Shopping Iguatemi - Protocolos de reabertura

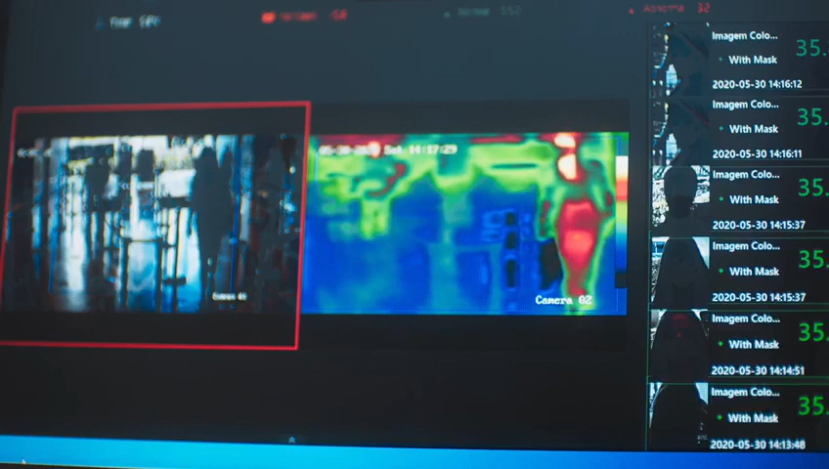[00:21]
Novo sistema com câmera infravermelha, mede a sua temperatura sem necessidade de contato e verifica o uso de máscara.